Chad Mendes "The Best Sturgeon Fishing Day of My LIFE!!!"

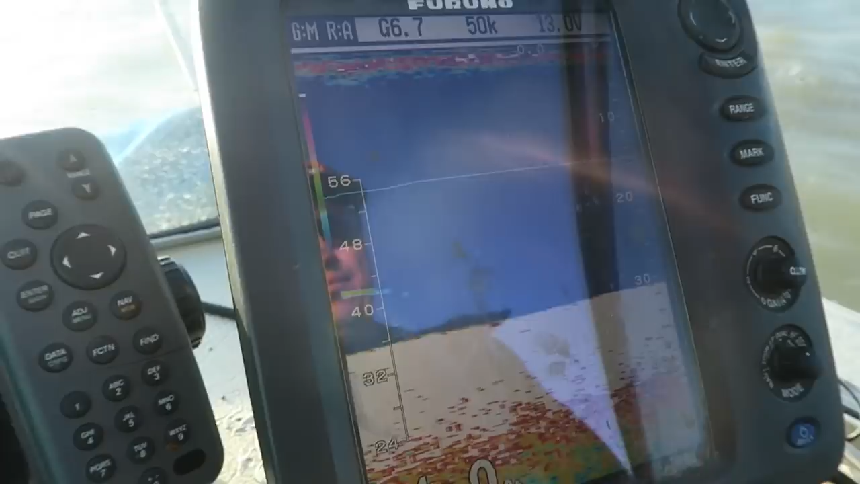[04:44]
cruising. He's just giving me a little lesson here on. So these are fish on the bottom hugging.
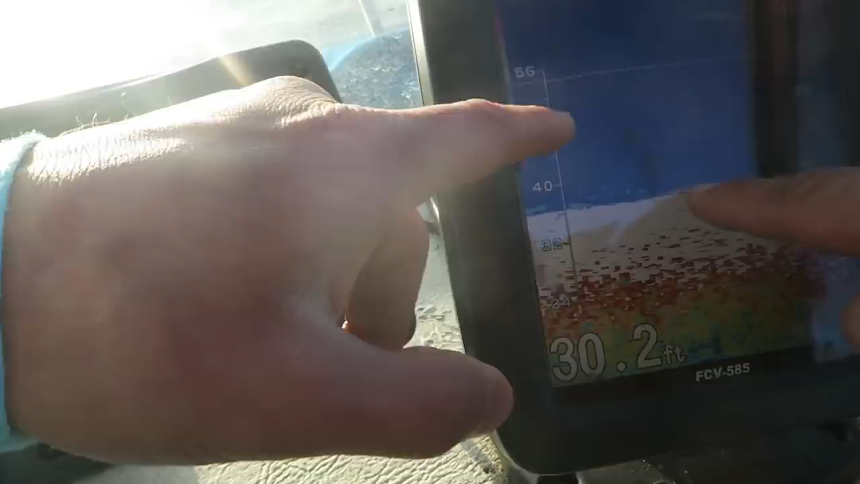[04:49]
On screen: depth 30.2 ft
Right there, got too. Got something small here, one but. There's the one stuck down there. Stuck too. To the bottom there.
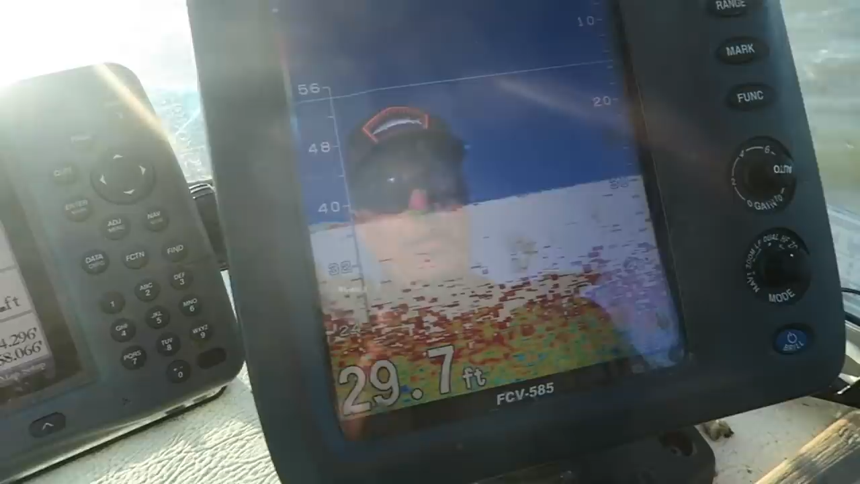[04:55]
On screen: depth 29.7 ft
Not sure if you guys can see this, but. The only, usually one thing, a sturgeon out here. that's an okay size.
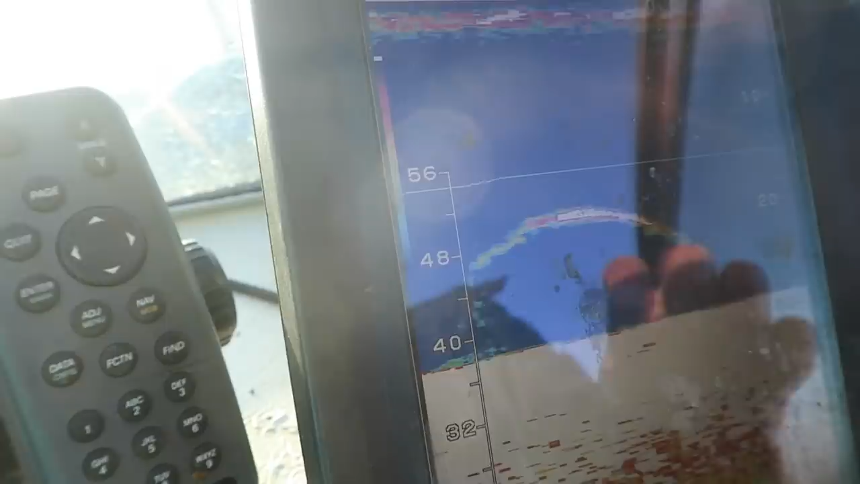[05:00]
We want to see double that size to get us really excited. So you said the length of it is more the speed.
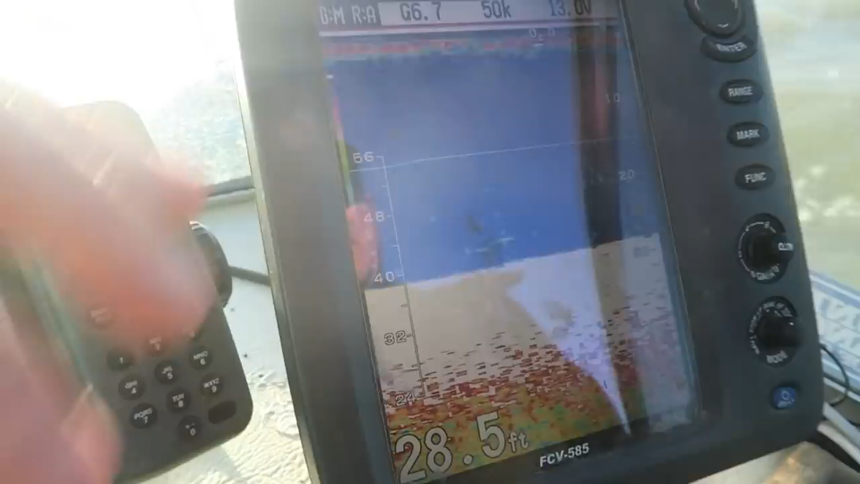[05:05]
On screen: depth 28.5 ft
It's controlled by speed. So like the if we're at anchor, they'd just be coming through thick, like big thick lines.
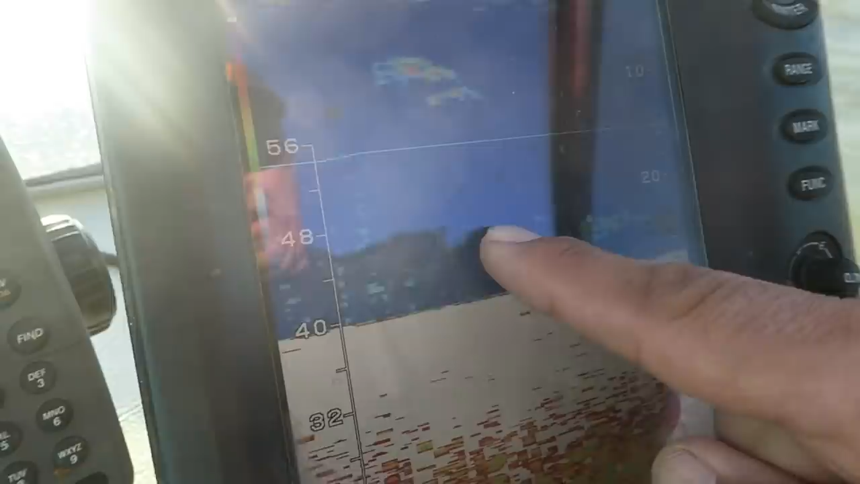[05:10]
Gotcha. And if we were going faster, it'd just be short. Gotcha.
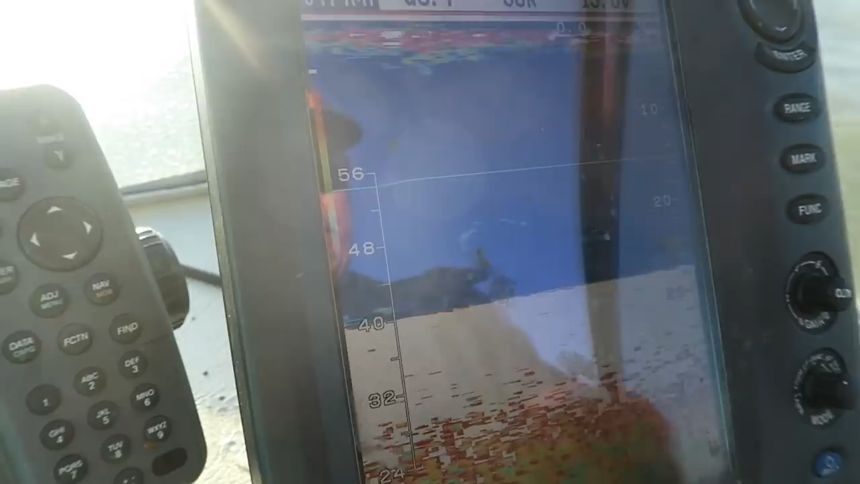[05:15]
Still, it would maintain the same thickness. That doesn't change.